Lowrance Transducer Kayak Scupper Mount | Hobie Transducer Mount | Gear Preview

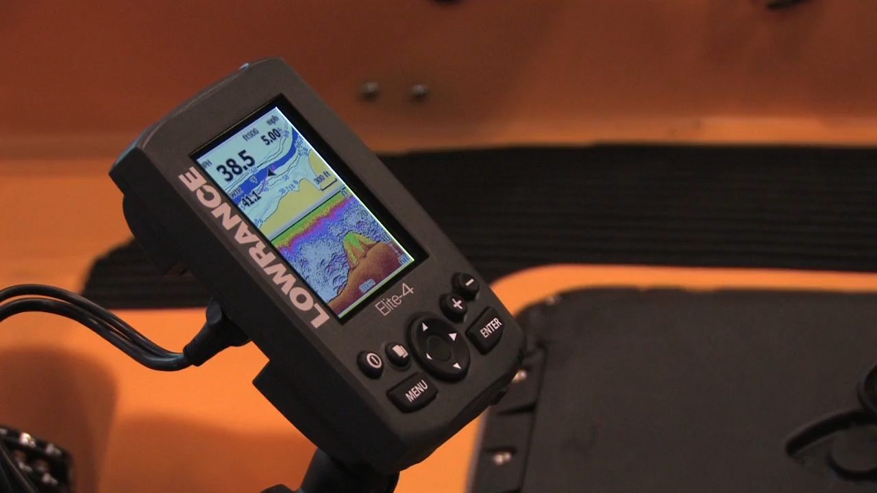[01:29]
Very easy, one finger operation to switch modes,
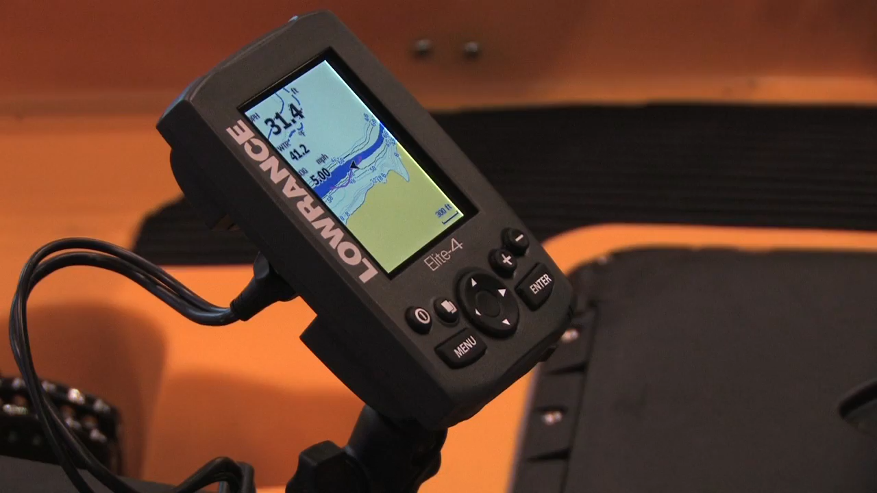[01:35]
to get from chart to fish finder to the splits.
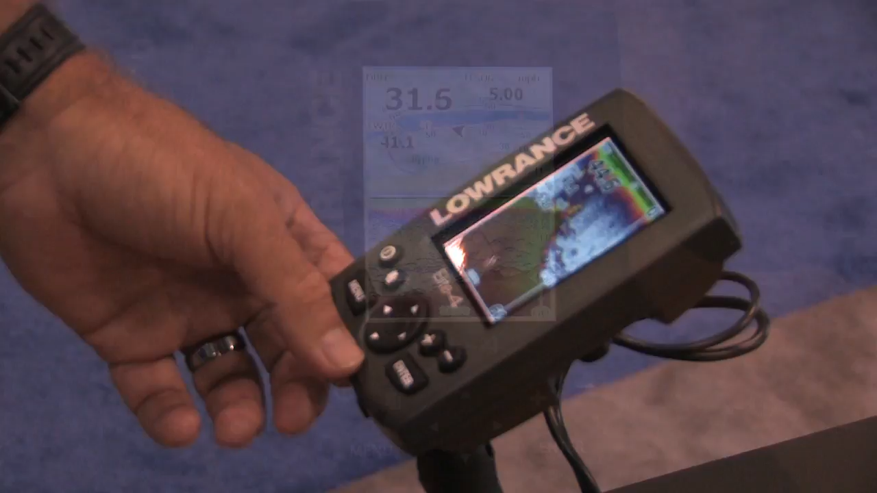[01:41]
Just real easy to use while you're out in the water, not a lot of messing around with it. Great.